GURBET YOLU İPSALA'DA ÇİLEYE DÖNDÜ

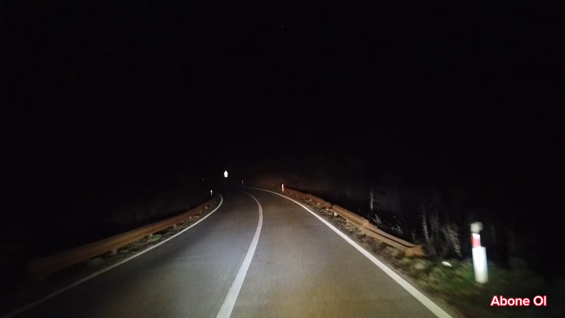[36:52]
Tam böyle motorla gidilecek bir rota. O zaten Bosna Hersek'in dağ yollarını falan çok seviyorum ben. İnanılmaz güzel böyle dağa oymuşlar. Tünelleri falan çok güzel. Bak şimdi viraja bak. Hop.
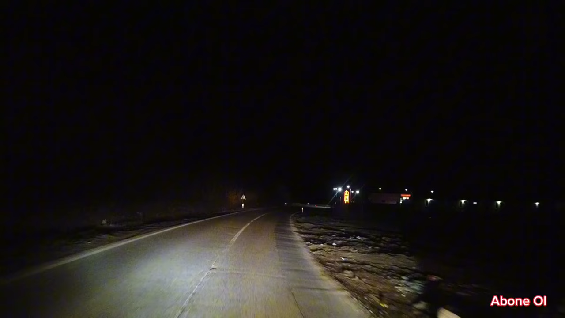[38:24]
60, 70 en fazla. 80'i görmüyorum. Çünkü yol çok virajlı, dağlık yol. Abi ben halimden çok memnunum.
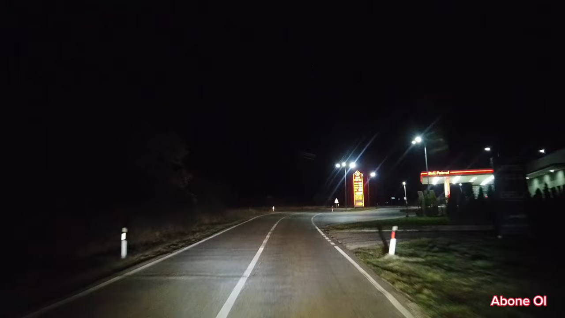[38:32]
Süper de keyif alıyorum. Yani böyle yorumlarda vay efendim ne işim var, oradan gideydin, buradan gideydin, şuraya niye girdin, bunu niye yaptın demeyin. Şu anda çok güzel yolum. Hadi bakalım. Kosova'nın çıkışında, Karadağ'ın girişinde kapıda görüşürüz. Size böyle ufak bir yol durumu bildireyim. Çok şükür dağın başında
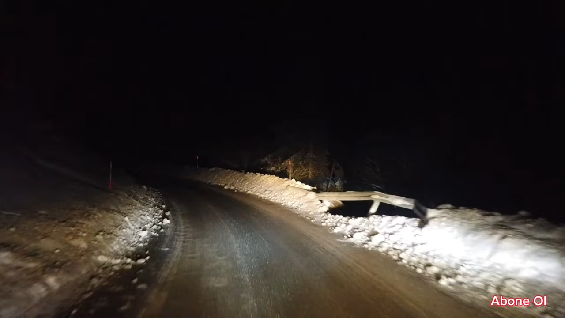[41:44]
Çünkü Kosova Priştina merkezden buraya kadar hep tırmandım. Yaklaşık bir buçuk iki saate yakın falan bir süre oldu. Ciddi kar varmış. Yani yolu temizlemişler. Hani diyordum ki yolda giderken şöyle kar olsa, ah bir kar olsa. Kar yağmıyor ama yine de var işte. Sağda solda kar var. Bunu da bir şöyle göstereyim, paylaşayım istedim sizinle.
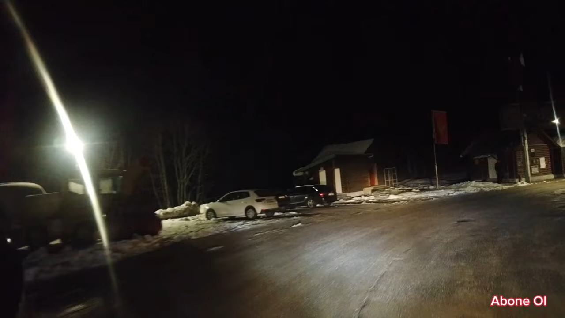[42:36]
Evet, o dediği yere geldim abinin. Kula sınır kapısı.
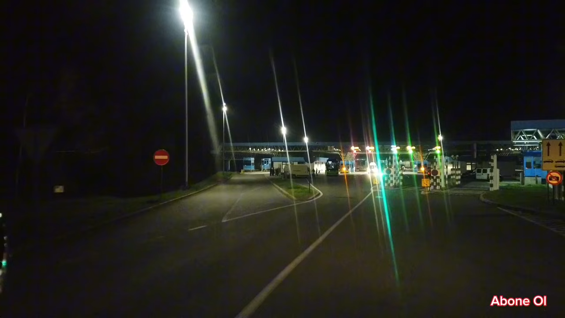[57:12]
Hırvatistan gümrük kapısındayım. Geldim. Ben yine kaydı kapatayım burada. Çıkınca görüşürüz.